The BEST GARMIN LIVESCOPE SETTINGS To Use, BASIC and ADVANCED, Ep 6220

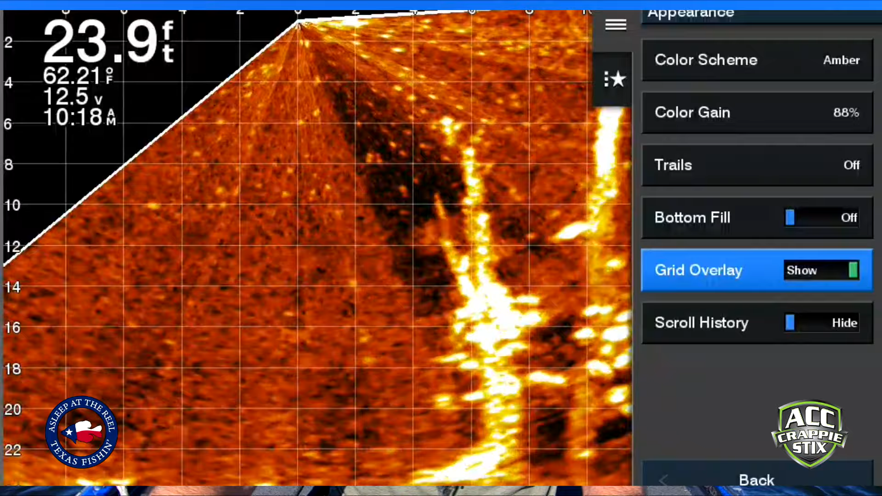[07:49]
On screen: depth 23.9 ft, water 62.21°F
Grid overlay, you say show or not show, you just saw those squares in there, they all went away.
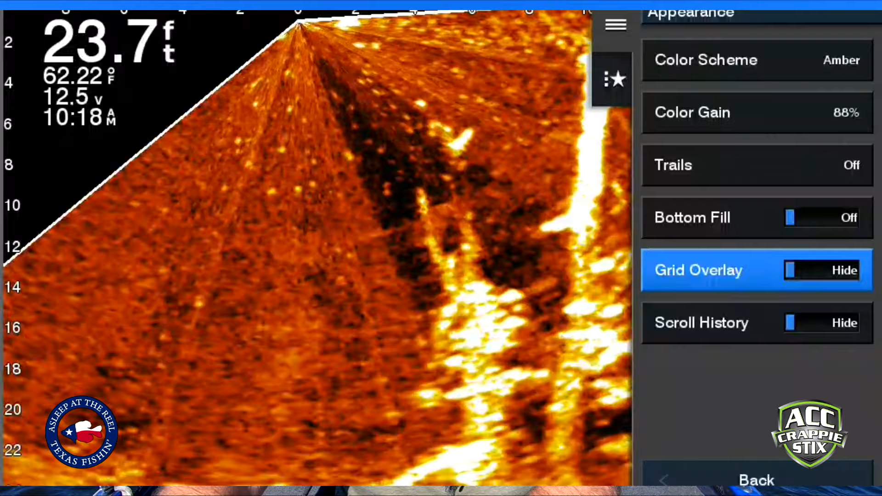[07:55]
On screen: depth 23.7 ft, water 62.22°F
I like those, and I'll tell you why. So I'm fishing at 20 foot. And if you look at the numbers, it starts with zero in the it's right underneath the transducer. You got 2, 4, 6, 8. So I know there's a 2 foot radius between those squares. Same thing going down on my depth. So if I see a fish and it fills up a majority of that square, I know it's a good fish. So I like the grid overlay on there personally.
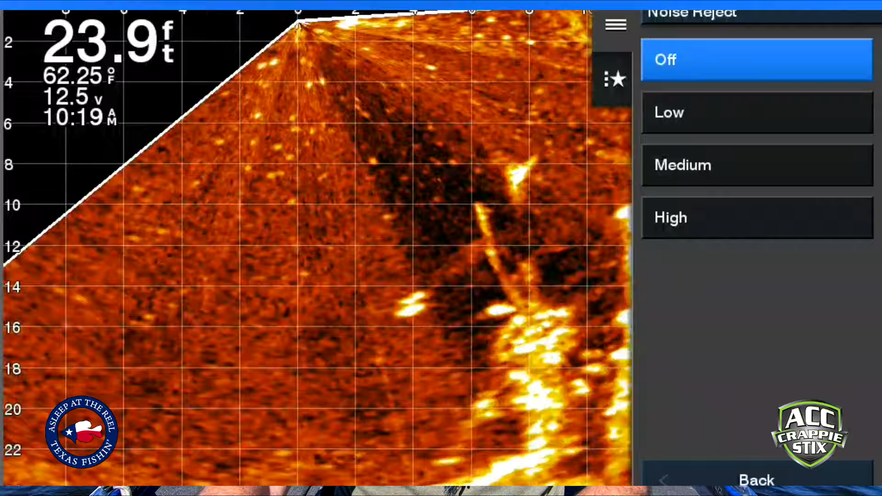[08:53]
On screen: depth 23.9 ft, water 62.25°F
So these are two that I do mess with depending on what the water looks like, if it's going to be muddy, if it's going to be clear. So if you look at the screen, I hit noise reject. Right now I got it on high. If I turn this off, look at that. So I'm seeing the sonar rays. It looks like rays of light, but it's actually the sonar coming off the transducer. I don't like that.
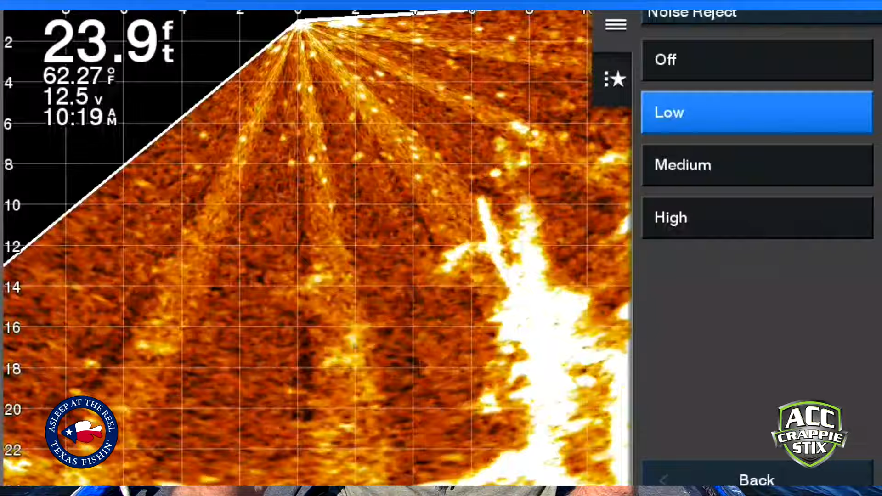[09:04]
On screen: depth 23.9 ft, water 62.27°F
I can go with low. I can go with medium.
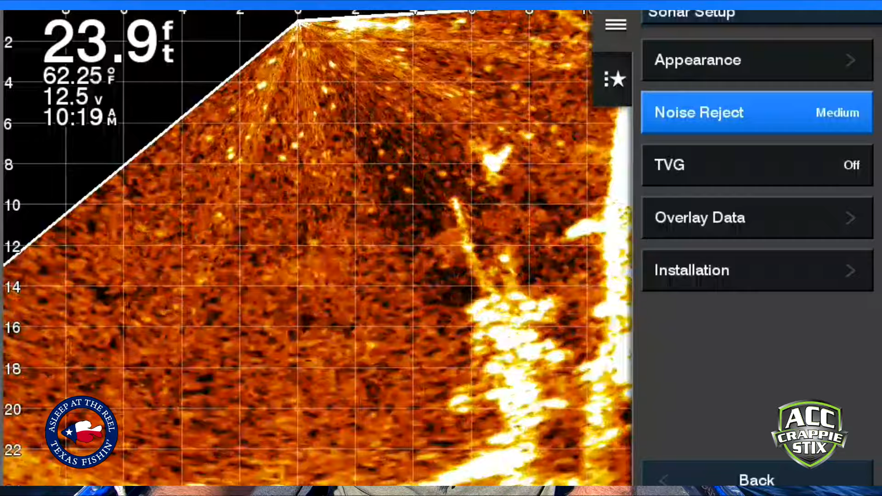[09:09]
On screen: depth 23.9 ft, water 62.25°F
Or I can go with high. Right now I'm doing high. It gives me the best picture, especially for video. I can see pretty good with it as well.
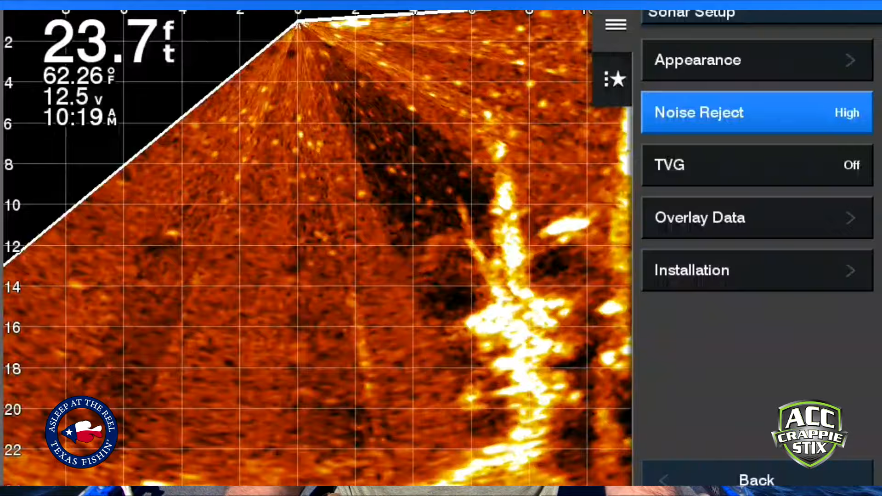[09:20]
On screen: depth 23.7 ft, water 62.26°F
I see better with it. I'm just getting a bunch of that junk out of there. TVG, let's go to that. Right now I've got it off. So what it's gonna do is basically take out, it stands for time varying gain. What it does, it takes out trash around the transducer.
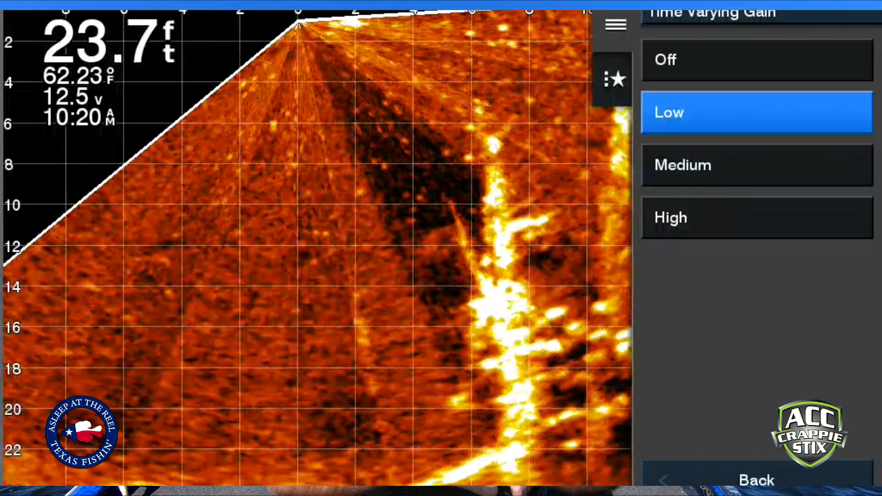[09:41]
On screen: depth 23.7 ft, water 62.23°F
So if I go on low, you'll notice there's gonna be a little black thing that pops in. Wow, that was a lot for that. Actually, I thought it wouldn't think it would be that much. Well, I am in 23 foot of water.
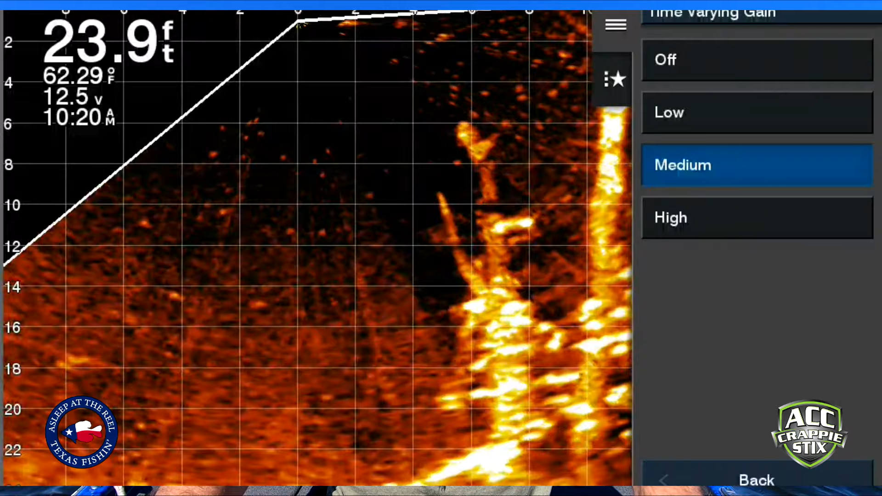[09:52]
On screen: depth 23.9 ft, water 62.29°F
Go to medium, it takes out more, and go to high, it does it again. So notice the tops of my trees are now have disappeared. So when I'm in a deeper water, I might turn that on.
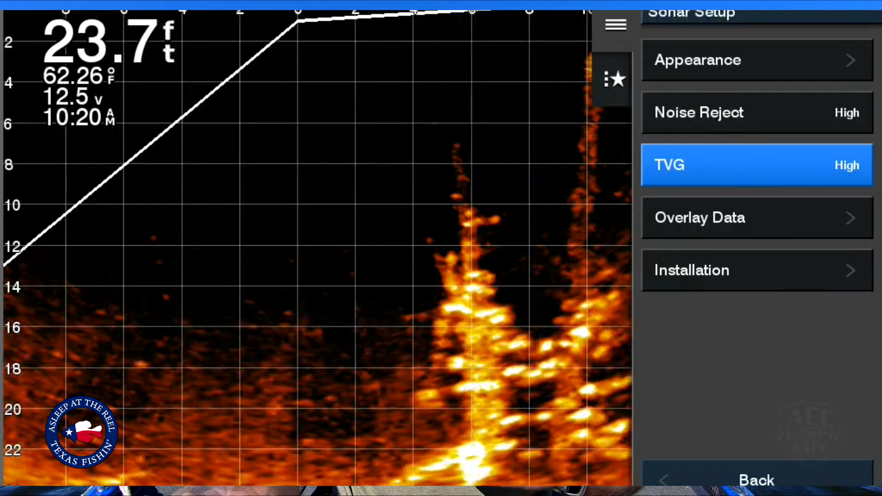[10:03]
On screen: depth 23.7 ft, water 62.26°F
If I have a lot of trash in the water, I might turn it on. I am going with this on the off position.
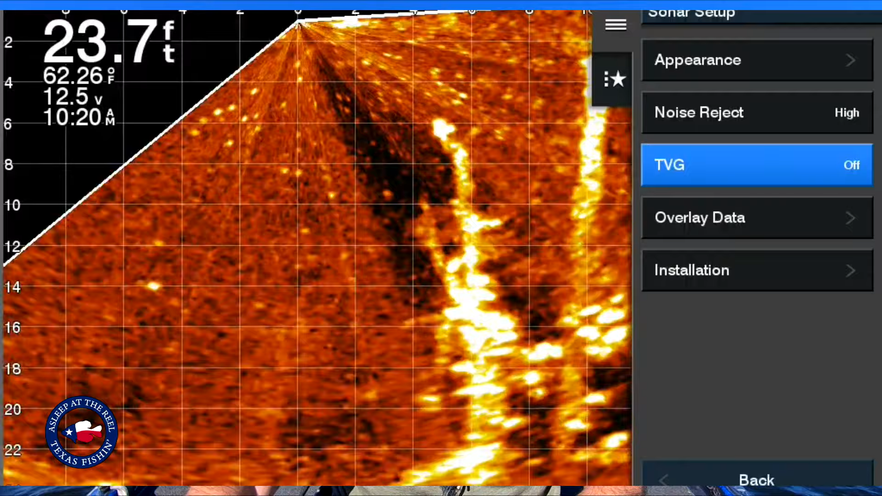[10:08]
On screen: depth 23.7 ft, water 62.26°F
It allows me to see all the way up to my transducer, everything that's in the water. Not that I need that, but, and I forgot to turn that thing off. That's another thing to do on your phone is turn the notifications off, or else you're gonna see them on a screen like you just saw just now. Where was I? Oh yeah, I want to be able to see when I catch a fish.